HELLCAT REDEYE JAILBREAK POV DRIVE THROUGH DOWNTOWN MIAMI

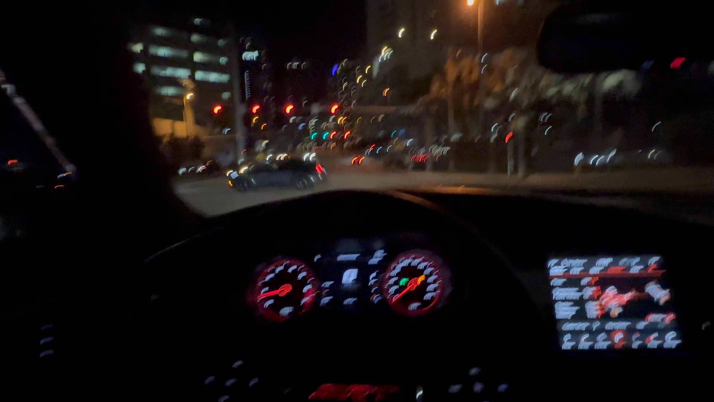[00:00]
What's good, y'all? It's your boy. We back with another vid. We doing a downtown Miami POV drive. You know what I'm saying? Look at this. Oh, wait. I'm supposed to go this way. I don't know what this way is. Hey. He jamming that bitch. He jamming in that motherfucker.
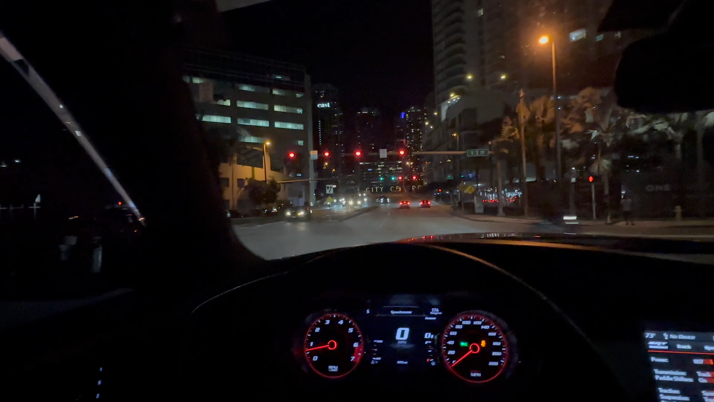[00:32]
I can get down with it. He jamming in that bitch. Nice little Porsche. See, when you drive a Porsche, you can jam to that shit. It's been a minute since I've been down here.
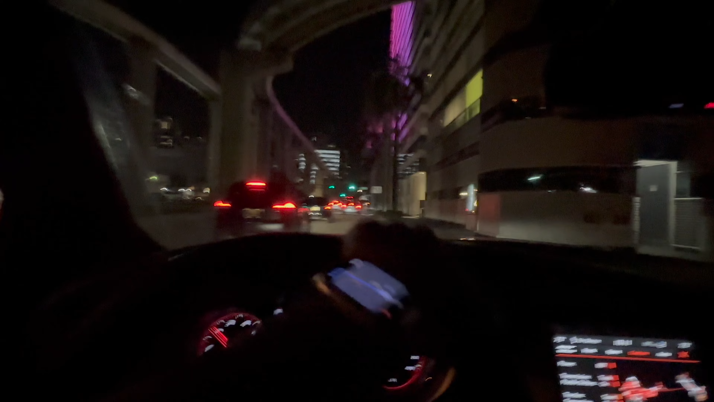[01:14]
Damn, I can't really do nothing. I gotta go straight, y'all. Shit, remind me of Chinatown.
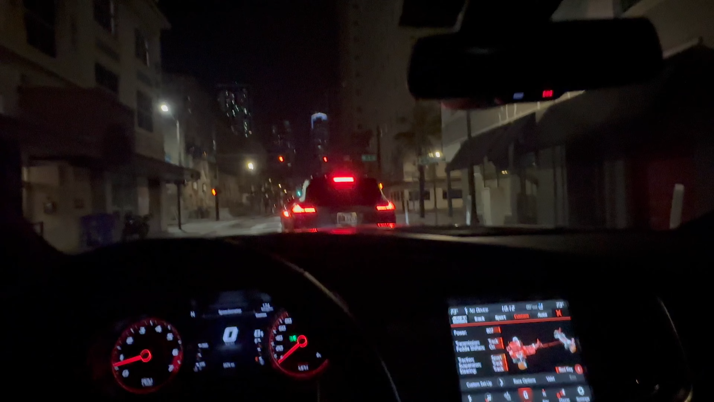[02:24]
I'm going manual. It might be better to hear echo. Yeah, honking that bitch. Oh, damn, bitch. This be like New York. Shorty, you better be careful.
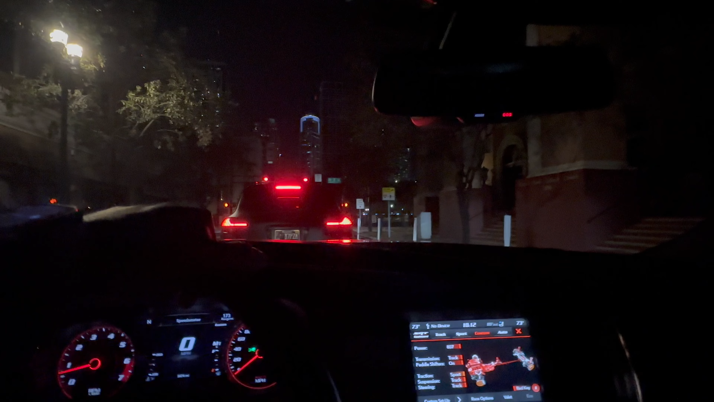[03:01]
Jamming. Bro, this is not the POV drive like I expected. But we finna make this work. Alright, we finna make this work. We just gotta get a couple green lights. So bear with me, man. Bear with me. If you haven't already, go ahead, like, subscribe, hit that post notification bell button for me, you know what I'm saying? And enjoy this POV drive. Nice little Hellcat wine.
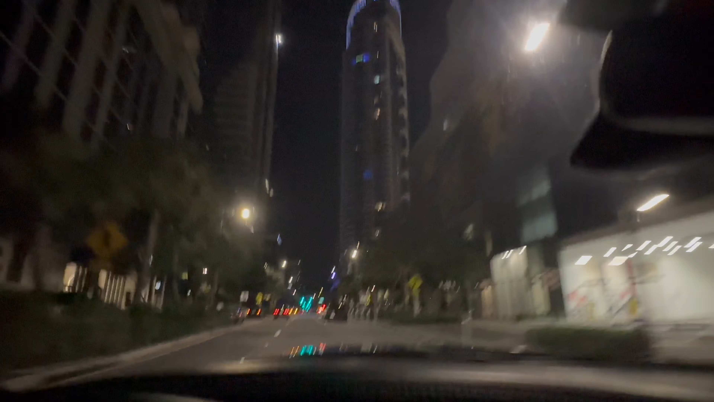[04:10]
Oh, I turn right here. Okay, bet.
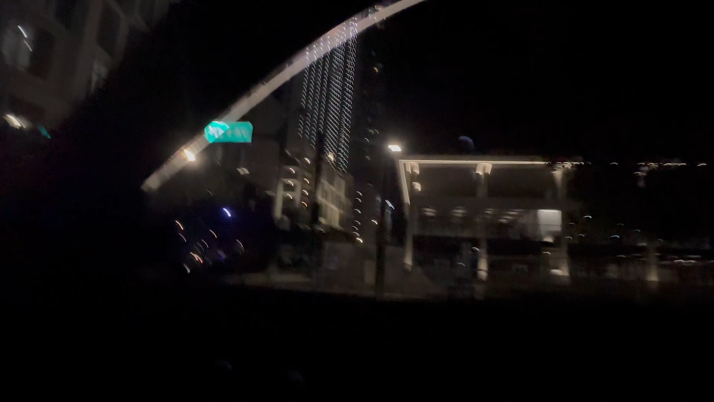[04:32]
Damn, I wish I had a sunroof. Can I turn on right, red? Yeah, I think so.
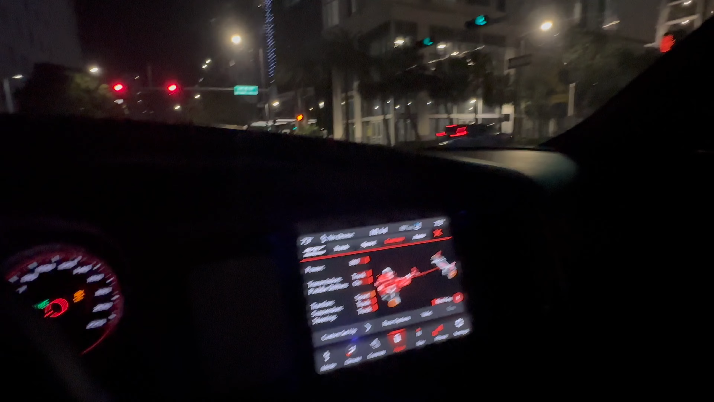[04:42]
Yeah, there's no lights saying I can't. Oh, they different down here. That's how they maneuvering? Bro, go. I should have did what that other truck did. Oh, it's nice down here, man. Move down here to Miami.
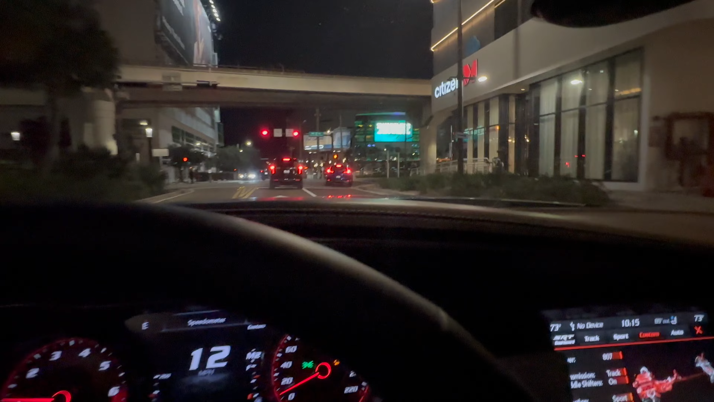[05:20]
Oh, there go the stadium. But Miami, they got the best Spanish food to me. Colombian, Cuban, Puerto Rican, you know, Ecuadorian, all that shit. I never tried Ecuadorian food. Damn, y'all lights is longer than the mud.
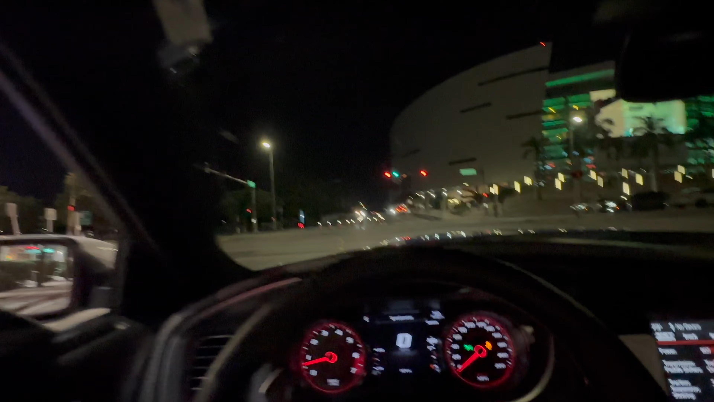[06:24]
Oh shit, that's me. See, the light's different down here.
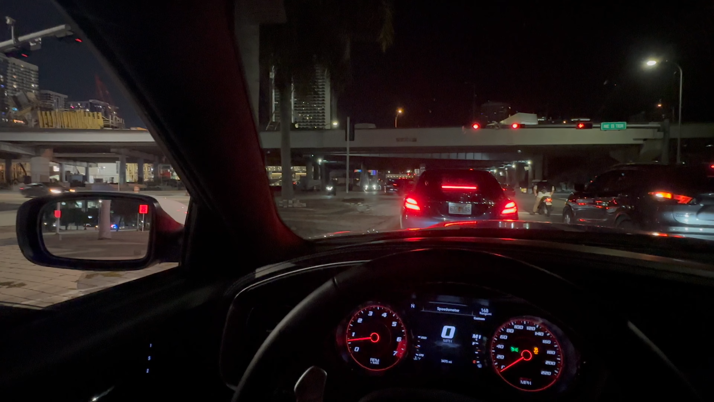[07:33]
They still doing construction down here. That's crazy.
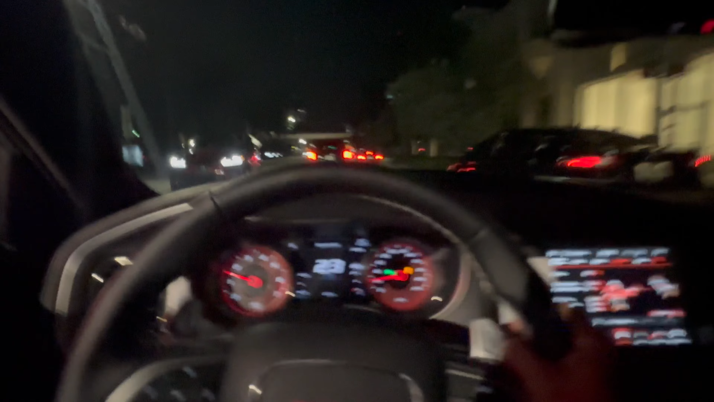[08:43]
You done messed up the motion. Bro, it's crazy. So many people here. I can't turn right there.